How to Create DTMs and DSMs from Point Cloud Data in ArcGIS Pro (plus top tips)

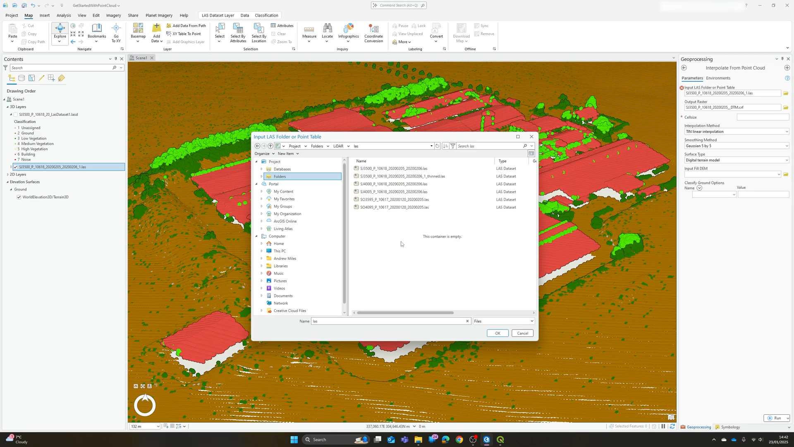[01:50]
the individual last files rather than just the folder. So worth bearing in mind and the one that I've been working with I think is this one here. So if we select it directly from the folder it will be happy with us and it will allow us to just select a single individual last file. We then need to set an output raster. I generally go with TIFF formats but whatever raster format you prefer and we need to give it the cell size for our output surface or terrain model.
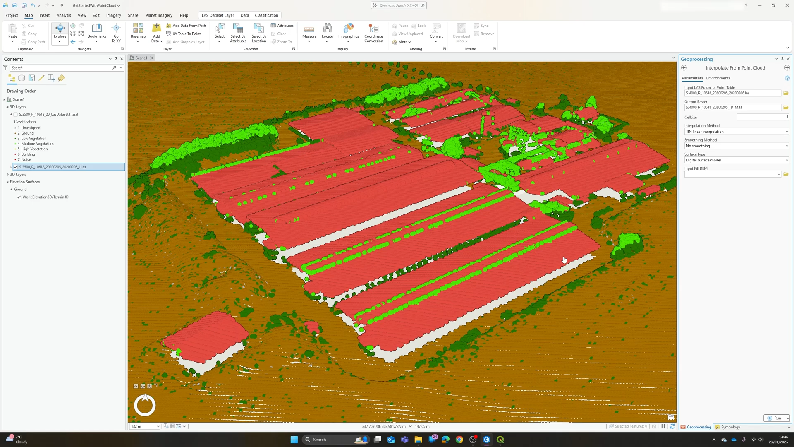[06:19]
If you're producing a terrain model so only using the ground points you may well end up with no data areas because as an example you can see here a big chunk of this is rooftops and therefore the the kind of area underneath this you can see if we look there's no no ground
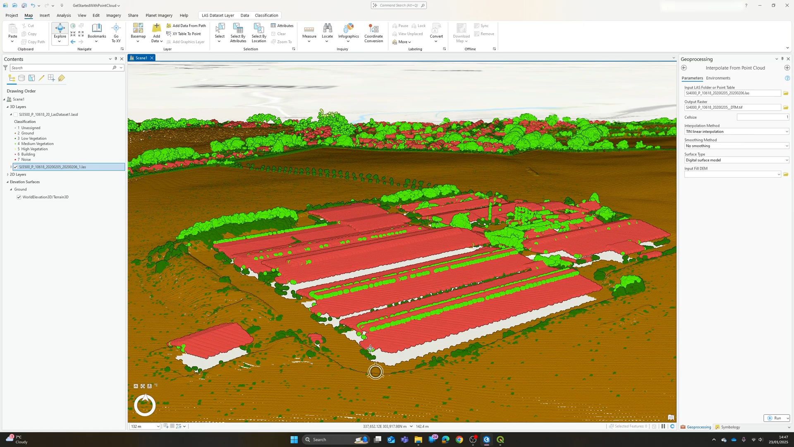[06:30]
points beneath those those buildings so we will need to interpolate across those. If we don't give it a fillDEM it will just attempt a kind of standard interpolation across those gaps anyway. So to be honest a lot of the time obviously if we're producing a terrain or surface model the chances are we don't already have a good quality one for that area but it may be you have got a coarser data set perhaps that you can use to to fill in those gaps.
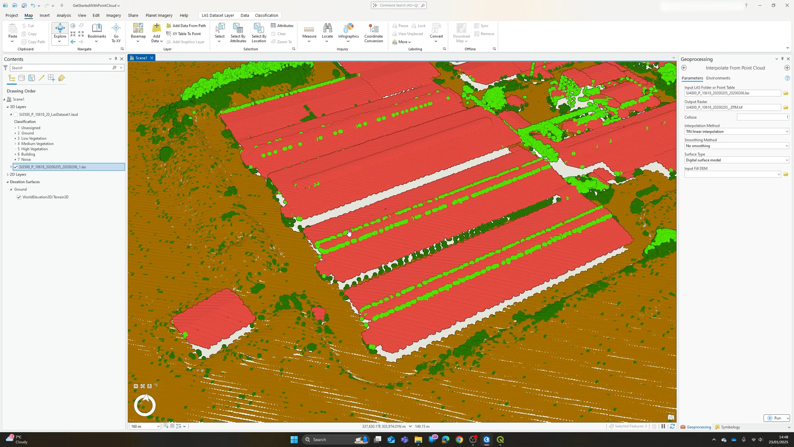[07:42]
I've actually run a series of outputs already that I'll I'll demonstrate to you but these were kind of exactly the the inputs that I used to produce these these results. So if I open up here the first one that I produced was using
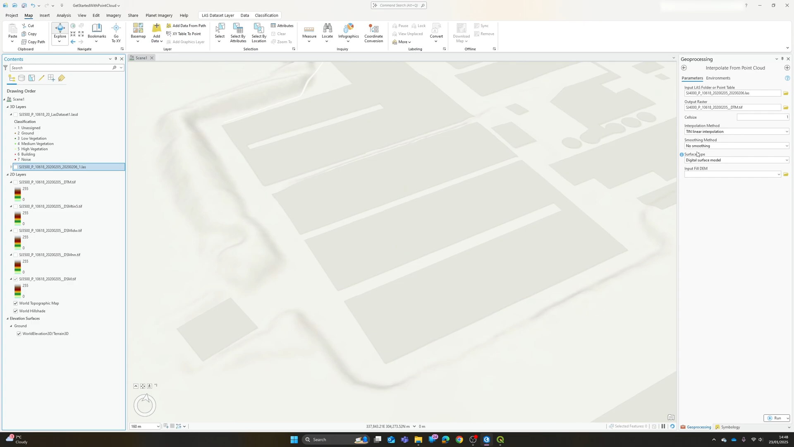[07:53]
this tin linear interpolation with no smoothing and we can see the output here and again you know at first glance there's no
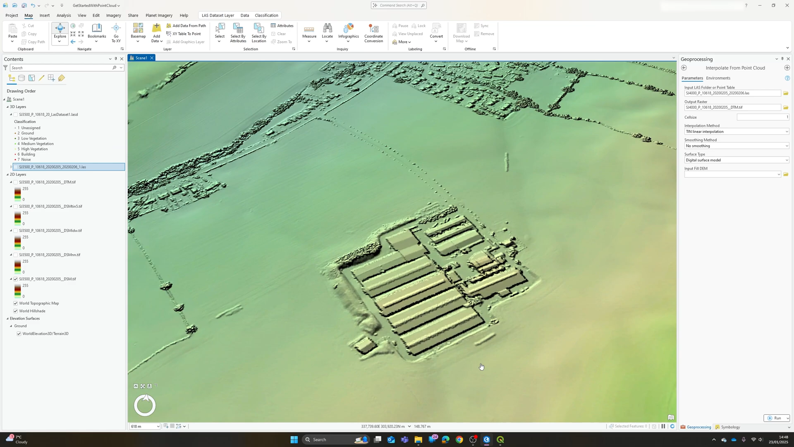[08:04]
obvious major issues with this.
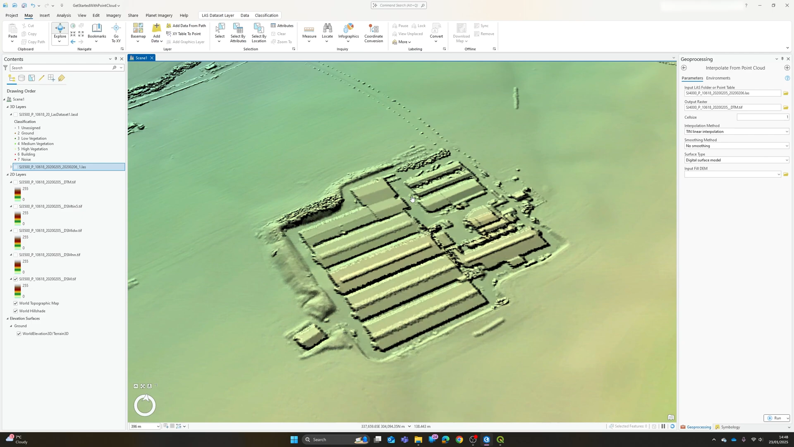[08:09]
When it first adds in it will just do it as a standard color ramp so I have gone into the symbology and switched my symbology from a standard stretch to shaded relief just to improve the the visualization of some of the the more local features. So just for for comparison of the different interpolation methods available so this is the tin linear interpolation the tin natural neighbor interpolation produced this result
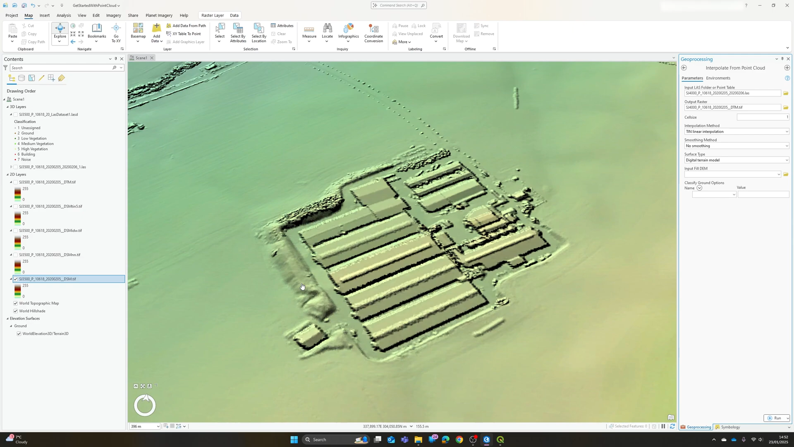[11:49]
didn't add any additional options for for classify ground um so just use my my existing ground points and if I turn that on to show the result there we go um now I think I did leave I did put some some smoothing on this um might even have gone as much as as seven by seven and it's probably the smoothing is probably more applicable really to the terrain model because we won't generally expect the kind of bare earth
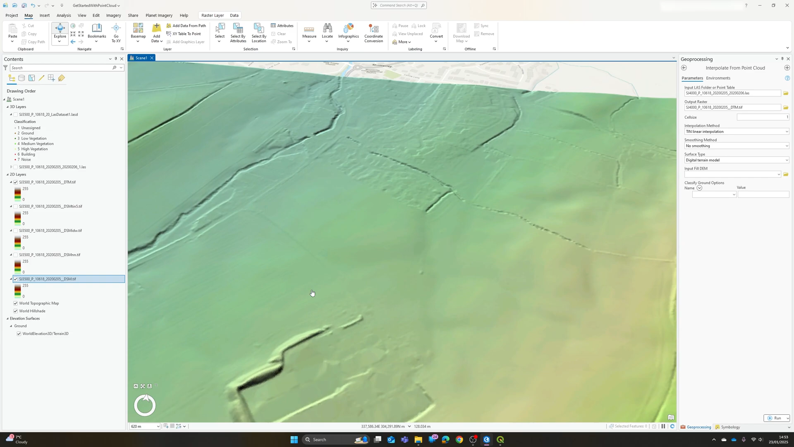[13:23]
where buildings were present you know we'll always get some artifacts if we've had to remove surface features when creating our how terrain model so that's fairly inevitable and there you have it that's really all of the the kind of essentials you need to know if you want to go about converting your point cloud data into a surface or terrain model probably the only other one thing to note as I mentioned it is quite time consuming the point cloud data itself can be um quite large if you do have a very dense point cloud and actually you want to produce a much lower resolution